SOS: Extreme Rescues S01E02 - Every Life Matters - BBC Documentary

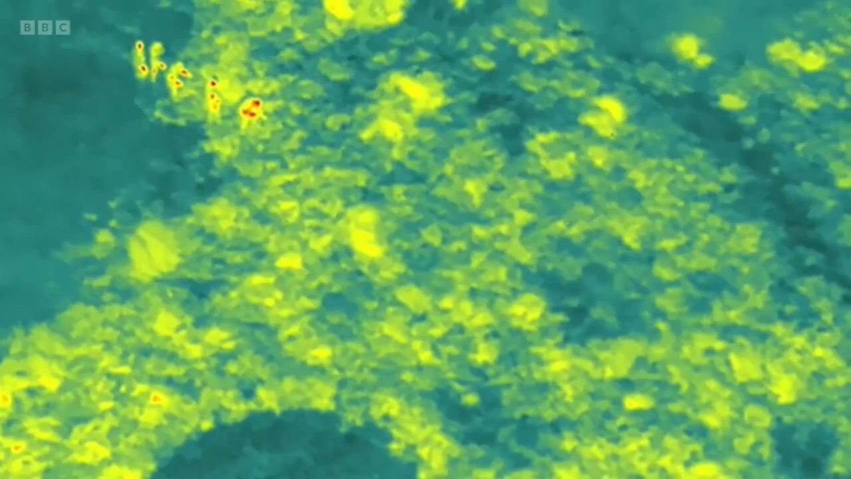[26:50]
If there is somebody in the area that we're searching, we can find them more easily than someone searching on the ground.